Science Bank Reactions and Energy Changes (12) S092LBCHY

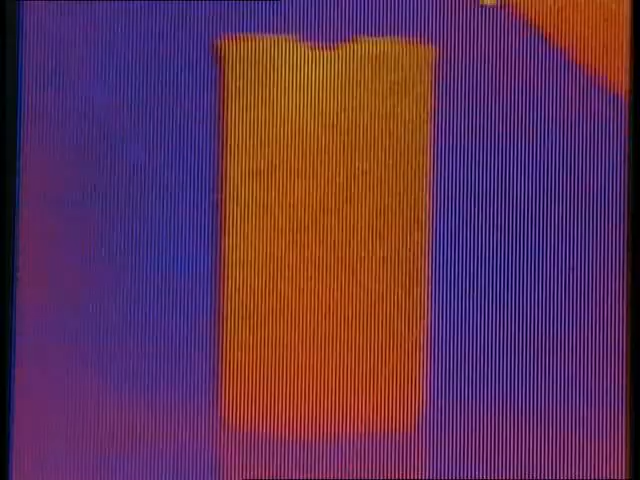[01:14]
Hot objects show up as white.
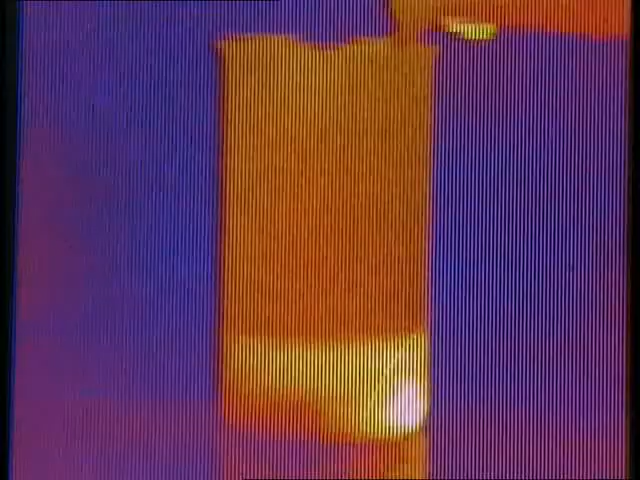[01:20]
As the two reactants are mixed, the beaker immediately gets hotter.